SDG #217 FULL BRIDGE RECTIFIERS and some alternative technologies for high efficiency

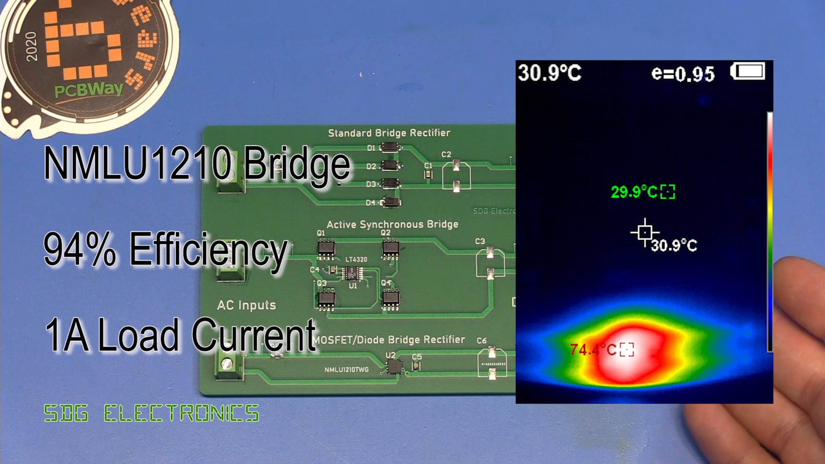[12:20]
On screen: spot 30.9°C, max 74.4°C
And because it's quite a small chip, obviously, the heating is a lot more dense. So this will get quite warm. But yeah, it was about 94% efficiency. And then finally, our active synchronous bridge, or the ideal diode, giving us about 96% efficiency. Now, because this is spread over four MOSFETs, quite chunky SOIC package MOSFETs, we weren't seeing temperatures very high. It was in fact only 34 degrees C.
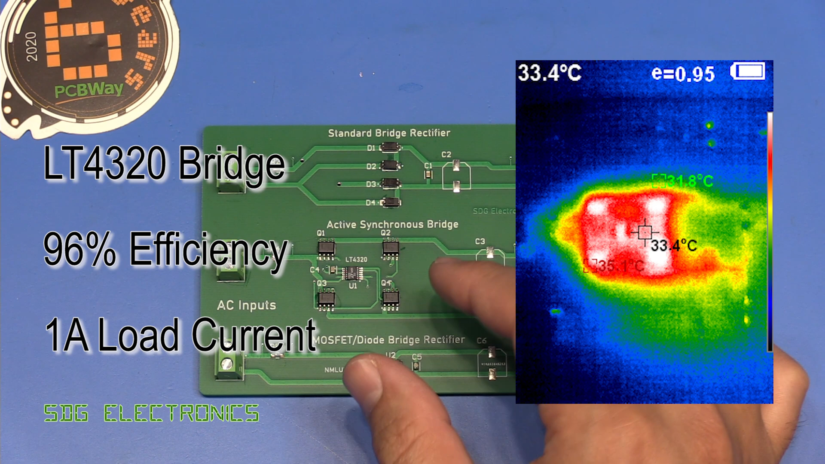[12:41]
On screen: spot 33.4°C
So really very low heating in these devices. We're losing about 4% of the power in those switching devices.